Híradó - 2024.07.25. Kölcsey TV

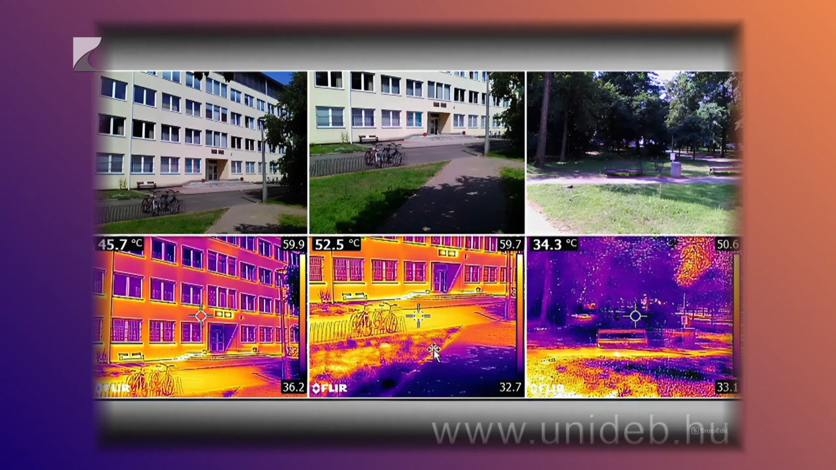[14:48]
Ezeket a hőkamerás felvételeket a Debreceni Egyetem természetföldrajzi és geoinformatikai tanszékének munkatársai készítették nemrégiben.
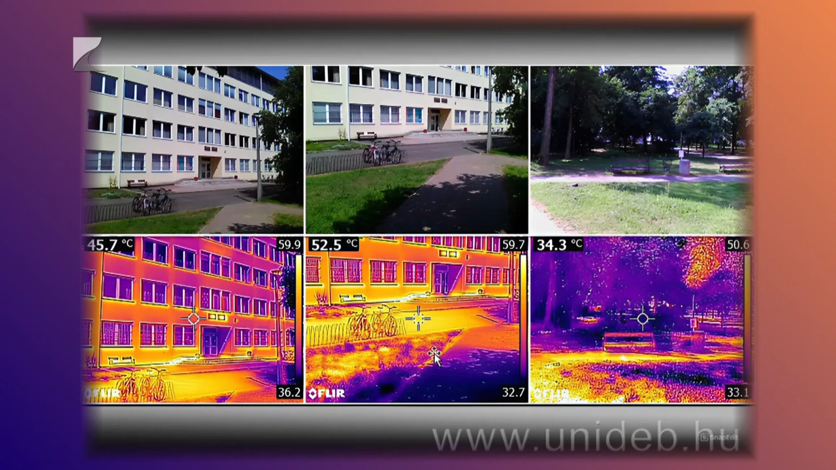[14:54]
A képeken jól látható, hogy a mesterséges és a természetes környezet között 10 vagy akár 20 Celsius fok különbség is lehet.